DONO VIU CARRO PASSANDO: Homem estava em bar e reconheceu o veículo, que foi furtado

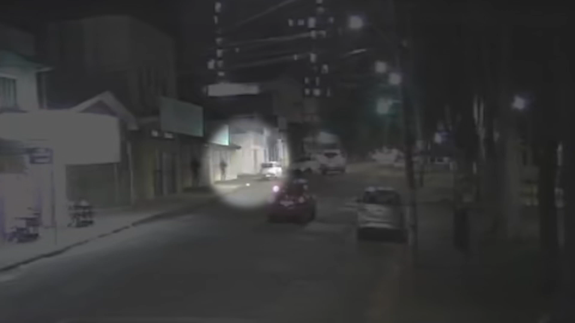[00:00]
Câmeras de segurança mostram o momento em que uma pampa é furtada no bairro Martins, em Uberlândia. A ação criminosa é rápida e dura poucos segundos. O veículo estava estacionado na porta da casa da vítima,